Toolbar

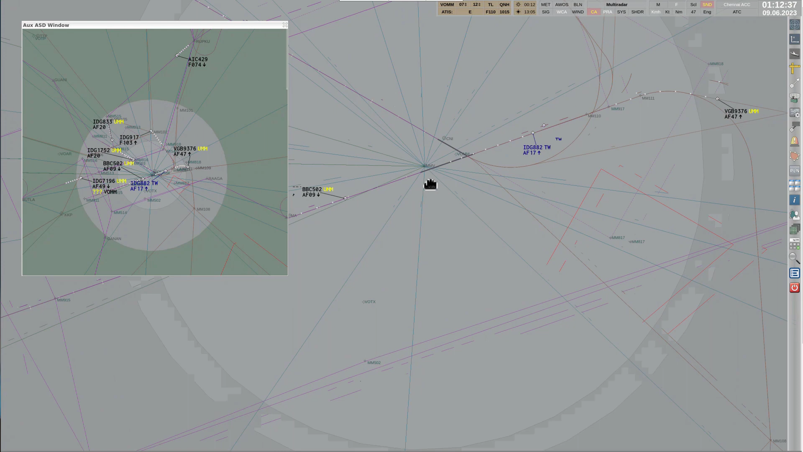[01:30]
There is an option to set ground view for the main situation display and air mode for the auxiliary one and vice versa. It allows to operate and control movement at the aerodrome and monitor the traffic flow in the approach or area control zone.